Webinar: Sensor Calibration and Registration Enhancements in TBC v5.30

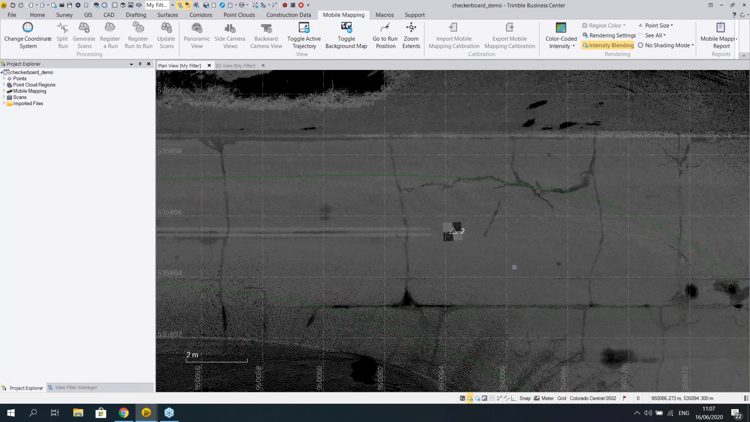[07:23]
So here I have a small data set with just four targets. But it's enough to show you the new things.
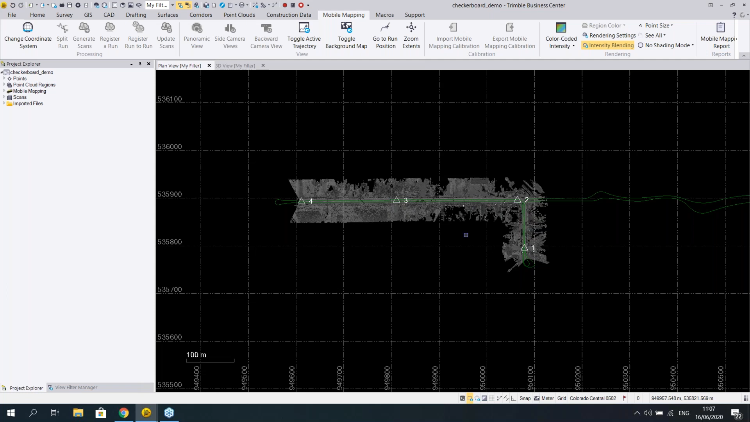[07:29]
So like usual, we would start with, I prefer to have the 3D view open. Then we can move to the Project Explorer and pick one of the runs.
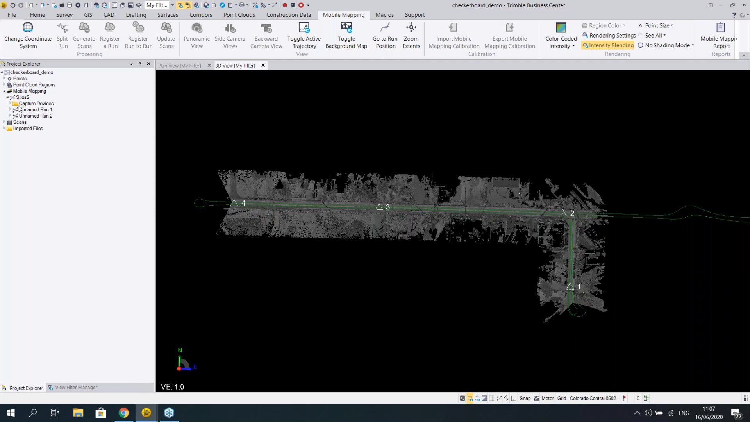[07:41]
Just let's pick the run one and let's register a run. And when we do this, of course, the register a run window opens here on the right. As usual, we can give a name. We can give a name demo here. We still have the same registration types or methods.
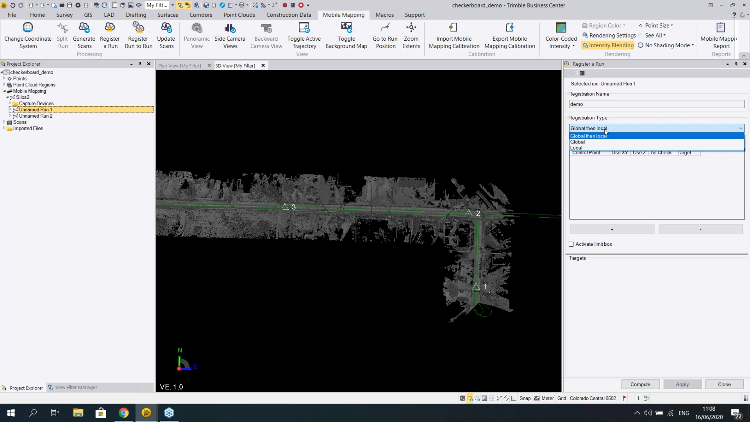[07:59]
Global and local is always good option. Then we can just add the four points I have imported. So as you see, when I select them, they turn orange on the screen.
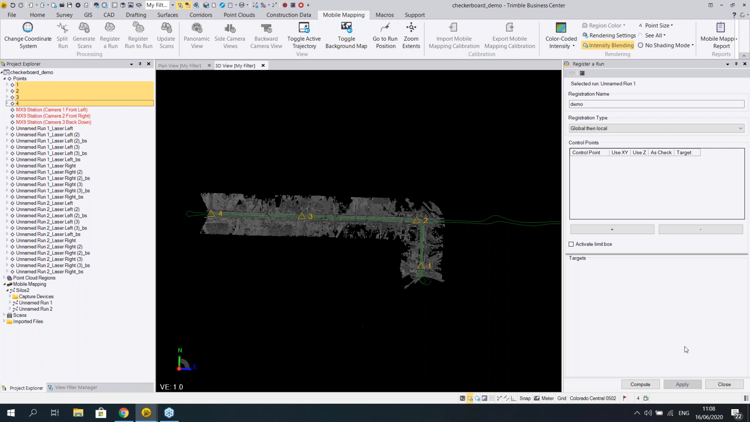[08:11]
Press plus, and then we have the four control points here. Good. So
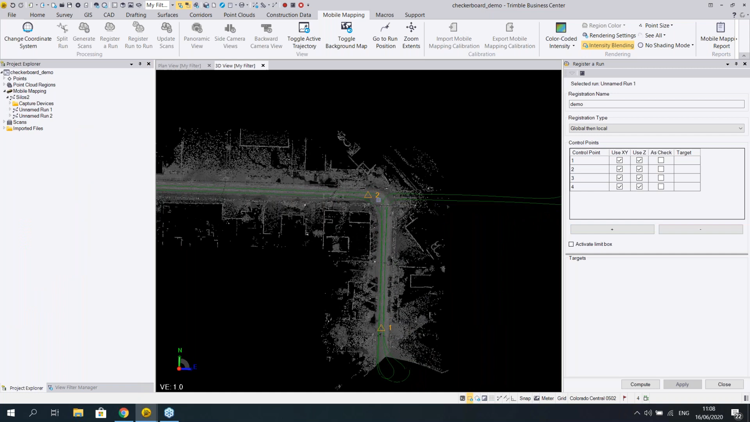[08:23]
what is new? So let's zoom into number two, or let's just select the number two from the window, and the view will center on the point number two. And when you click the point, you will automatically have this window open, the point cloud smart picking window. As usual, we have the default and roadmark and intersected plane methods here, but the new things we added are all inside this intersected plane tool.
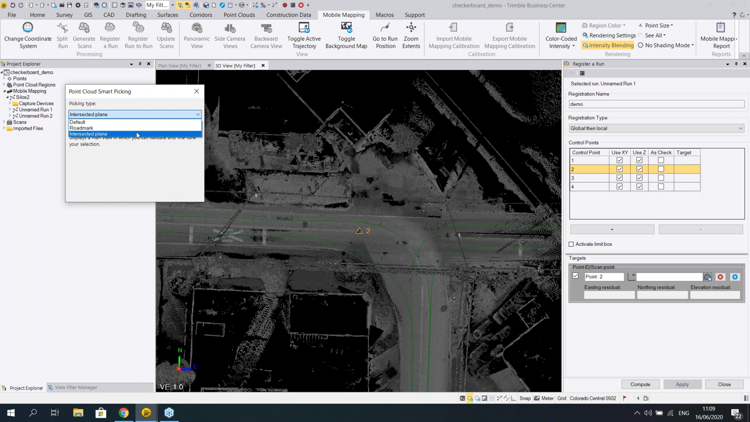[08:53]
So let's select that one, just zoom a little bit closer,
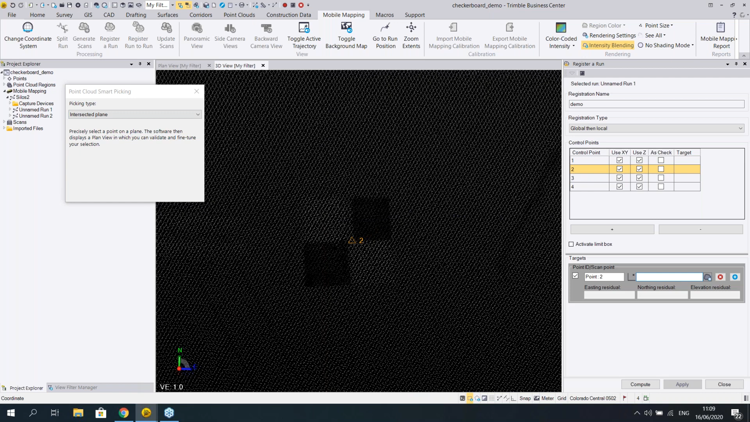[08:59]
and we can just pick any point near the center of the target. And when I click, a new window will open. And this is now a new thing.
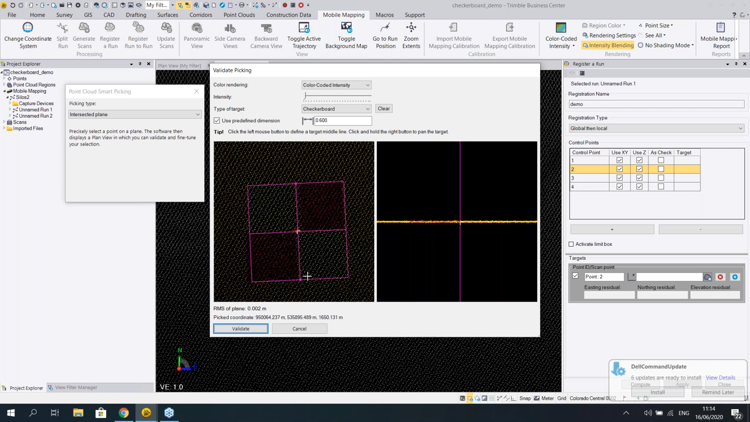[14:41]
And let's say we are happy there. Then you just press validate. And you have a new point. So the diamond symbol is the point we picked and
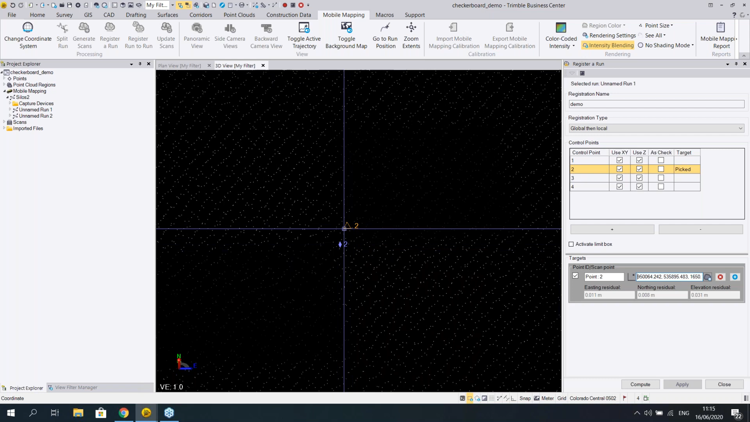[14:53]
the triangle is the expected location of the control point.
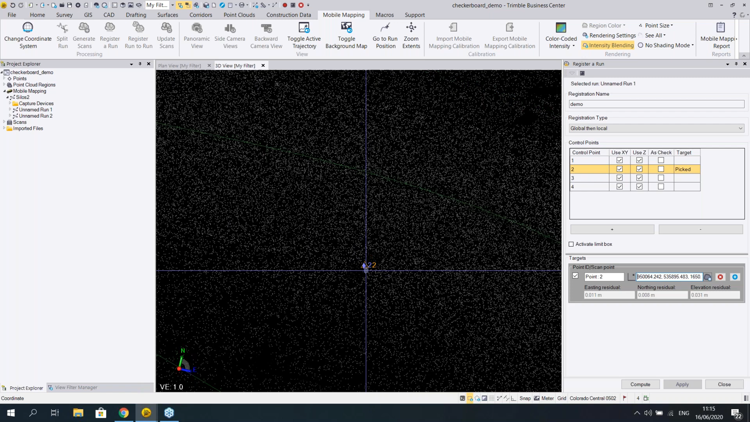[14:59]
So as you saw, when I picked the control point number two, now we have a picked item here, which will show us that it's picked.
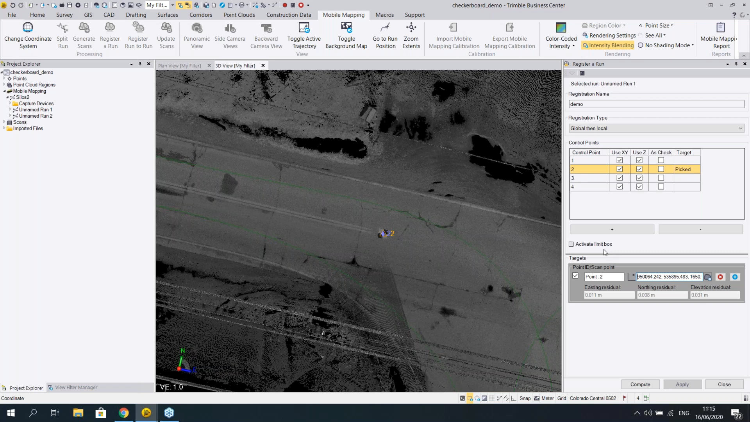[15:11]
Maybe one thing more to show, when you press the activate limit box, a limit box is created automatically around the control point. So the control point expected location is in the middle.
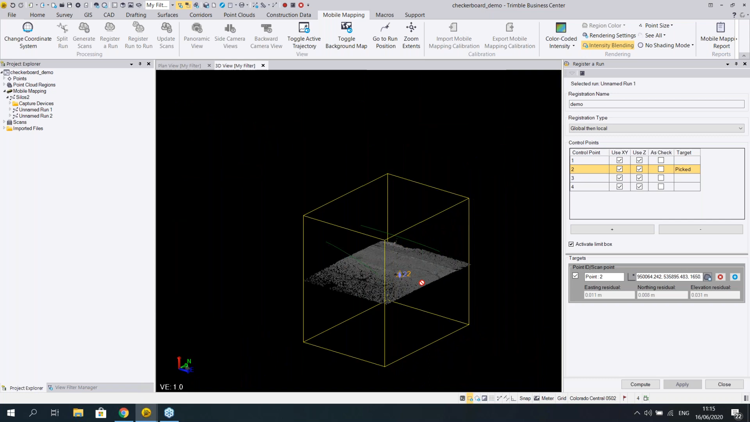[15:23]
And of course, you can move this as you wish.
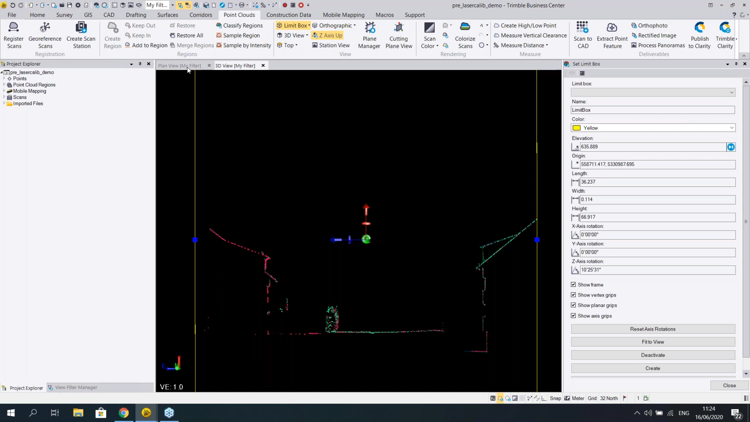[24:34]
So let's check the plan view first. So here is actually the area I showed on the left in my slides, and this is the intersection we use.
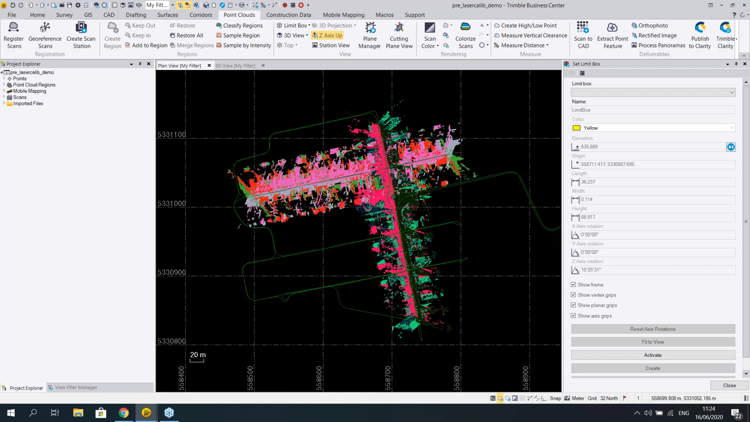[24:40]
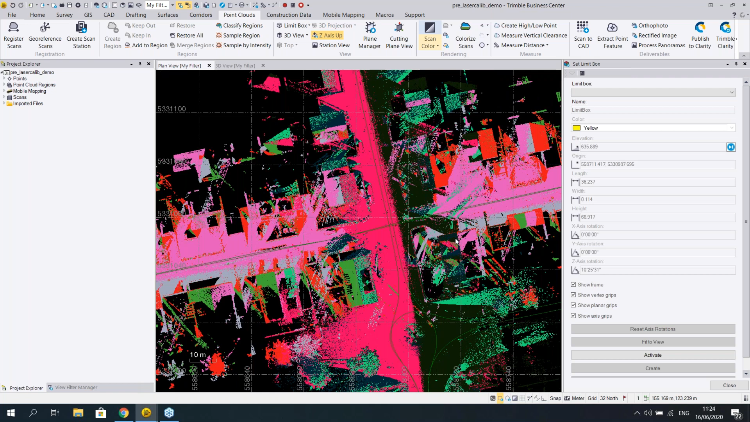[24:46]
If I change the color, you will see quite nicely that, let's take this first.
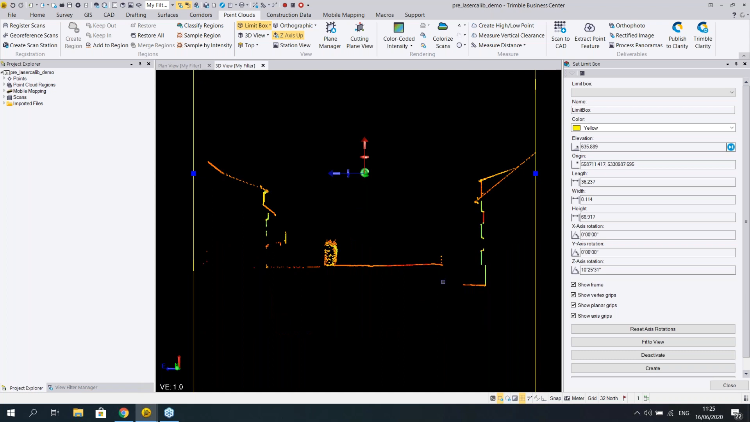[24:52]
So I wanted to show you just an example how the data with some laser misalignment might look like.
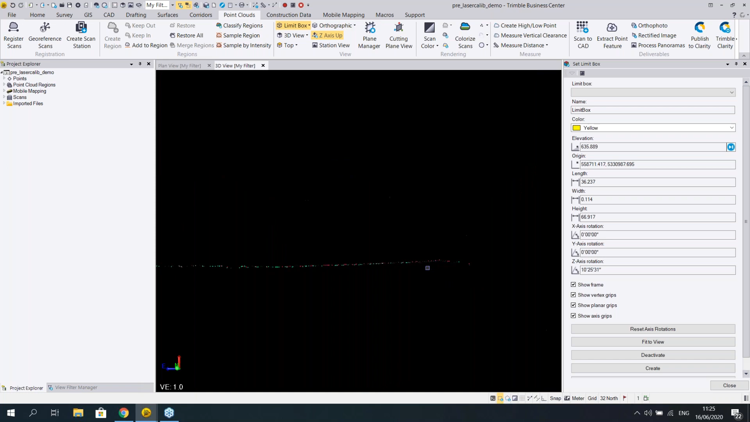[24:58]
So here are points from two different scanners, one in red and one in green.
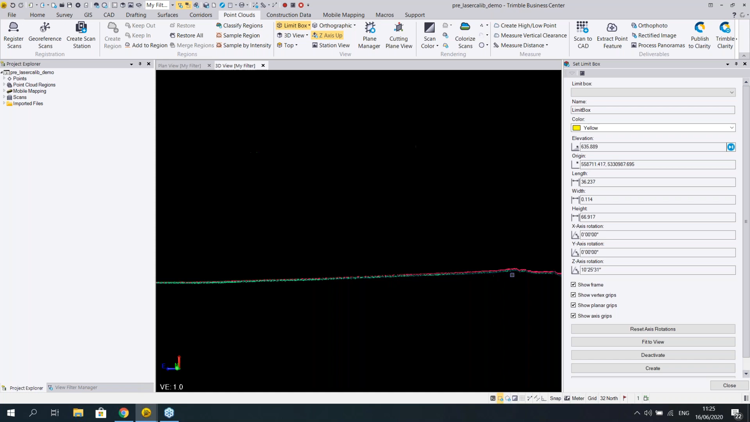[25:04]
And as you see, another of the scanners is a bit like
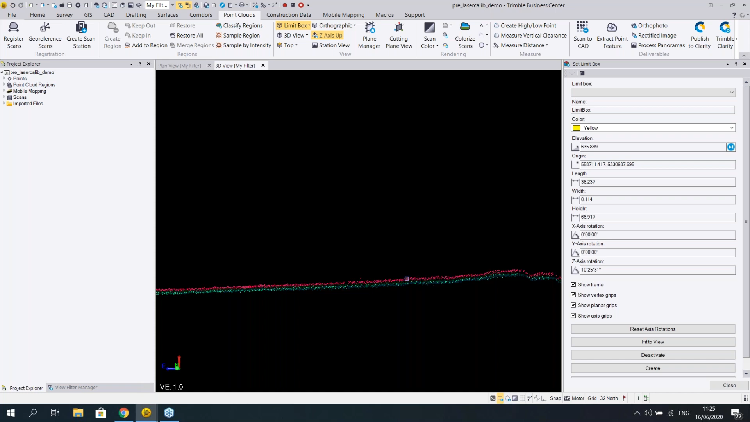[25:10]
above the other one here on the ground level. And maybe if we look at the buildings, you see the same that it's not really matching quite well.
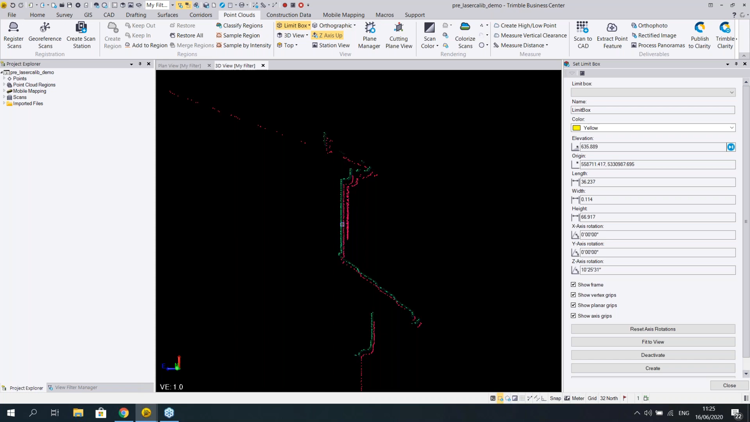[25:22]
So this could mean a laser misalignment. And it's something we want to get rid of.